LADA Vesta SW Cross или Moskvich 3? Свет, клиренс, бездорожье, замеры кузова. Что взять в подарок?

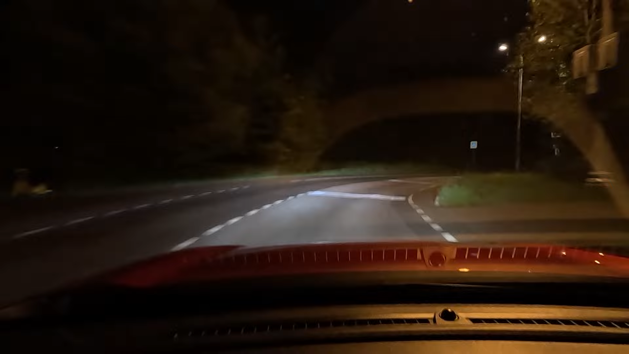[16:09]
стандартную методику и мы это сделали взяли два автомобиля поставили в одно и то же место навели их фары на одну и ту же точку и при одном и том же уличном освещении сделали серию фотографий с одними теми же настройками камеры то есть выдержка экспозиция фокус и так далее в результате мы получили серии снимков внимательно разглядывая которые можно увидеть все нюансы и отличия и сейчас вы у себя на экране видите два снимка
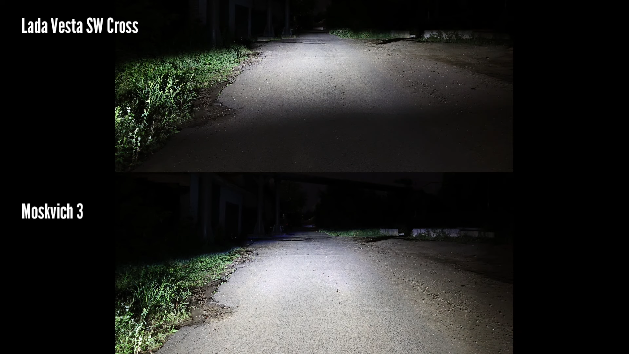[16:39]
ближнего света фар если смотреть вот так вот в целом создается ощущение что фарма сквича работают прям ощутимо лучше при практически одинаковом уровне освещенности центральной зоны фарма сквича захватывают явно большую площадь особенно непосредственно перед автомобилем что конечно же важно во время парковки в темное время суток но если мы максимально увеличим центральную зону то увидим что по левому ее